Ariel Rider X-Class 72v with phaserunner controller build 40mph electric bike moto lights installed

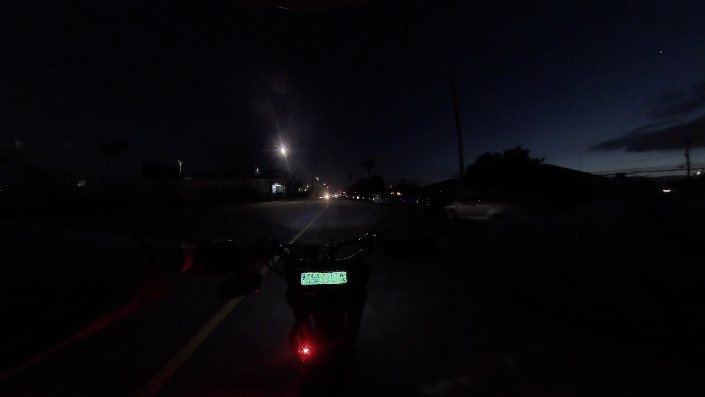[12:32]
max throttle let's go speed tuck max throttle 2800 watts ah we're hitting a red light god dang it